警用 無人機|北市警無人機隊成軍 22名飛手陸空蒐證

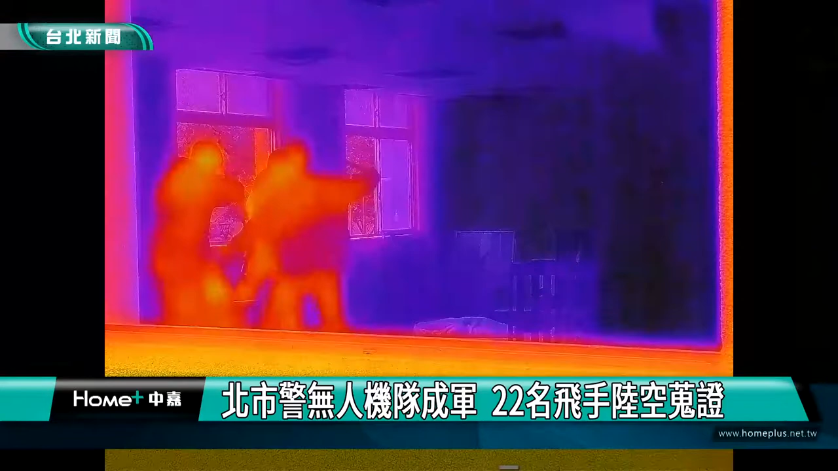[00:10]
不管是从空中监控交通车流以及大型集会时的人流状况或是搭配热显像功能在侦办行案时取得战术优势地位台北市